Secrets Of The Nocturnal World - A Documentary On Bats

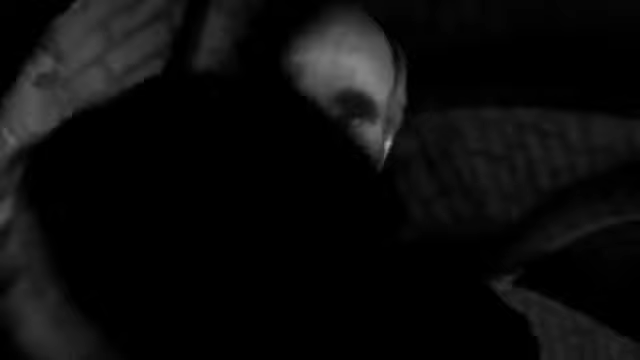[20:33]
I carefully covered the whole of the animal's head without hurting it, released it, and it fell to the ground.
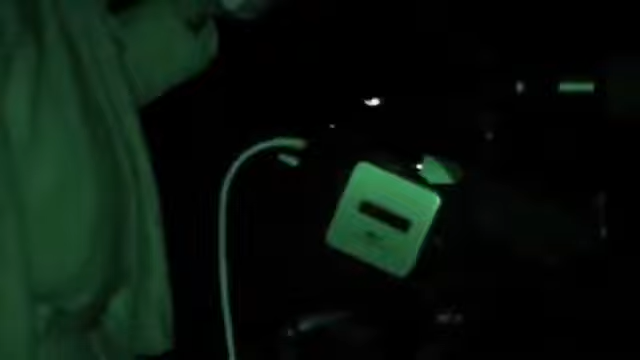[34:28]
I'm using a night scope, which is a military level image intensifier.
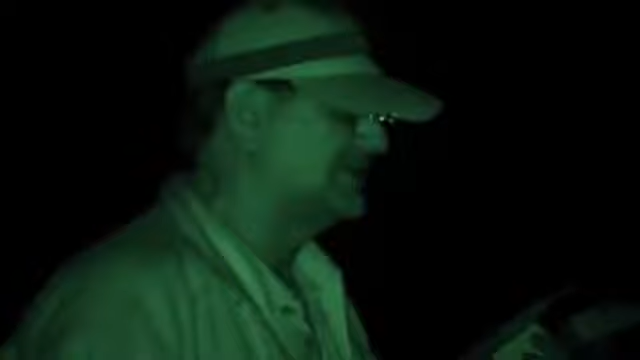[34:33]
And it is one of the pieces of technology that allows us to lift the veil of darkness at night.
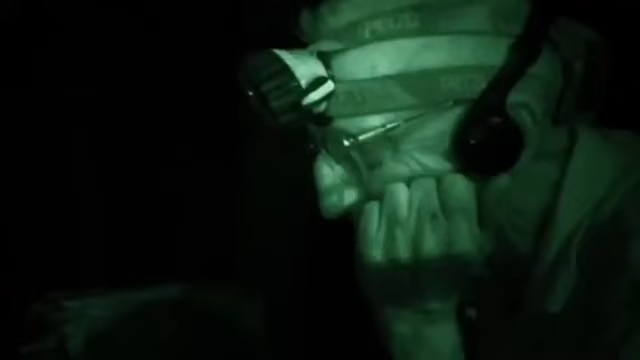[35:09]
Each evening, he uses a different type of insect as bait. Tonight's dinner is moth.
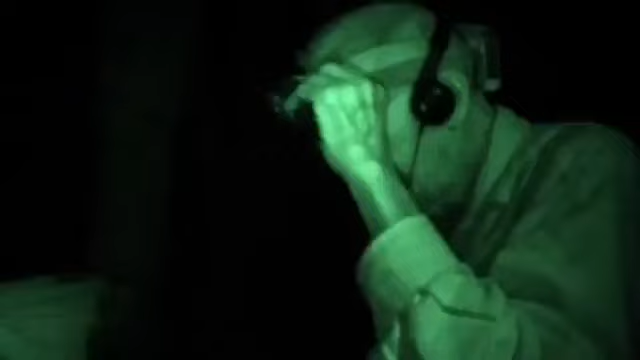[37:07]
Yes, good. Yeah, well, wonderful hit. Nice buzz.
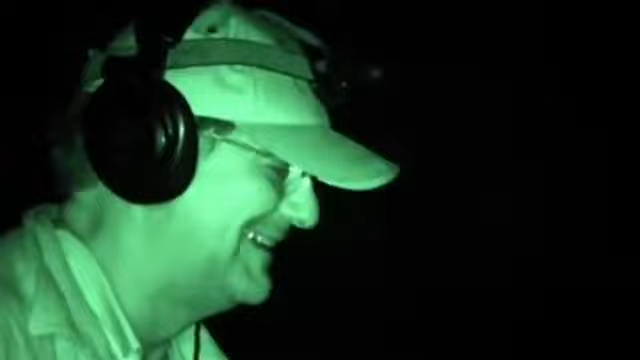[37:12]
Now we got it.
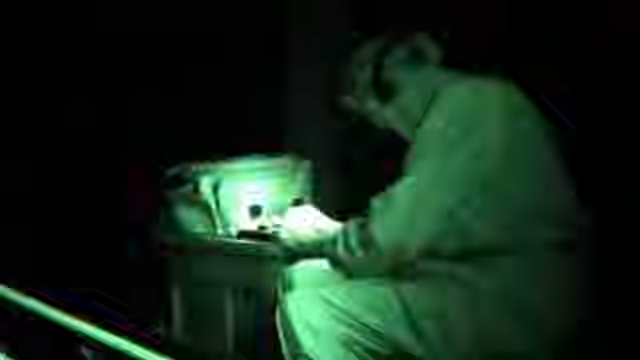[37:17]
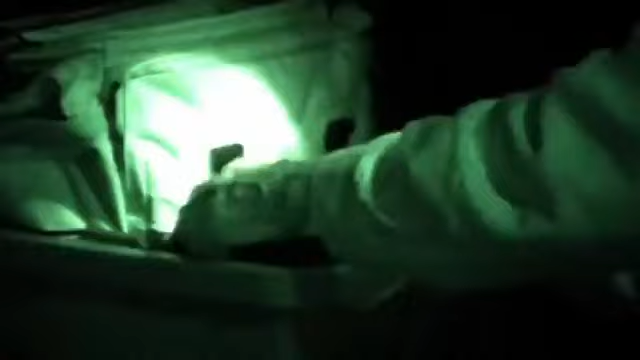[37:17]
And I got the time expanded signals.
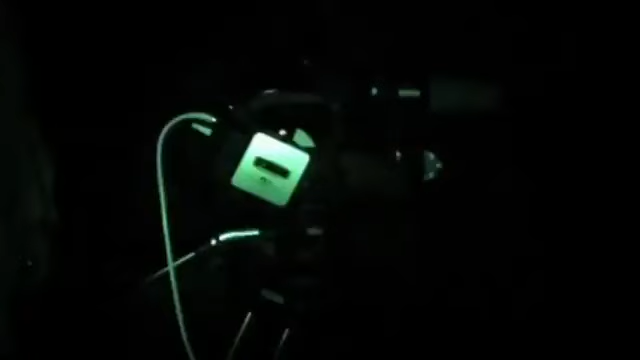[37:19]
Okay, we're rolling. Oh! That's a loud one.